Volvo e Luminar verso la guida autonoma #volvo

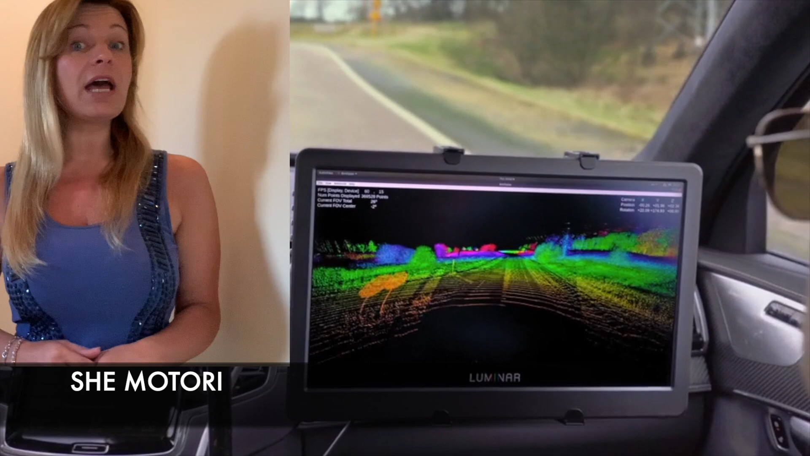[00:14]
lidar nella percezione degli oggetti e sarà pronta per essere utilizzata sui modelli nell'attività produttiva del